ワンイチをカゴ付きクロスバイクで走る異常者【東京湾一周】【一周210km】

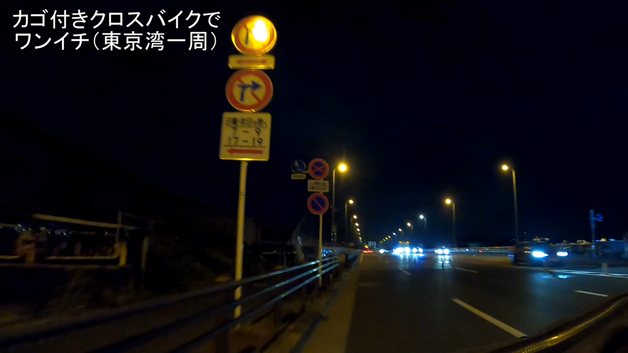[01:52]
さあ多摩川でございますまた行きまーす神奈川お越しはい神奈川県川崎市ここに見えましたかあーもう信号多いくっそー
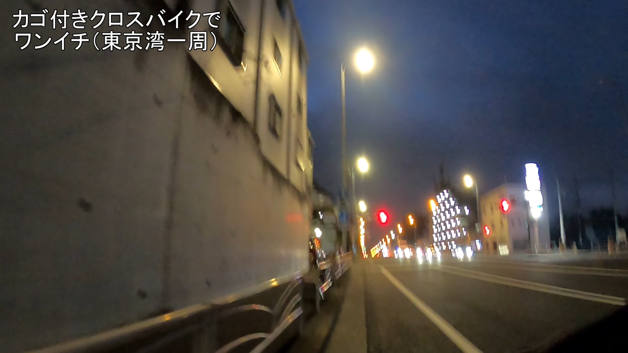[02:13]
第二京浜やだなー本当に多いわ信号があー五次郎ここなんだえー五次郎五次郎いやー思ったより時間かかってるねやっぱり
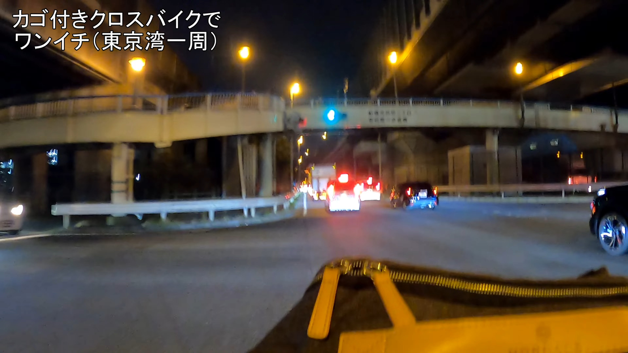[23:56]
気づけば船橋に入っていて右手に見えるのがララポートですねーいいかなーちゃんと綺麗やないかい今5時半なんですけどめちゃくちゃ暗いですよマジでさすがもう秋だねーさすがもう秋だねーだから何使ったんだ
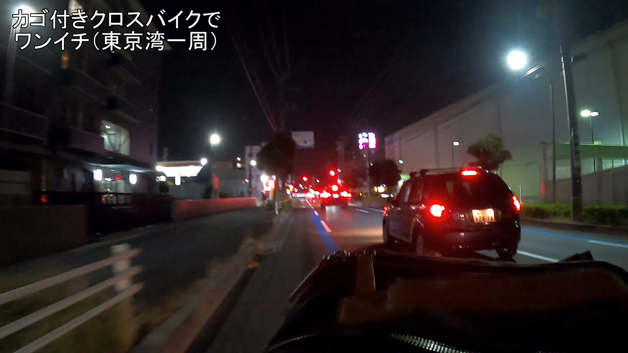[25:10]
おーあー海水の匂いがしてきたこれは前浜お家かい感動えぐ道なりですあっちがホテルで右側が火災臨海水族園の観覧車かなさーさー間もなく見えてくるぞあーほんとに終わりだもうちょいで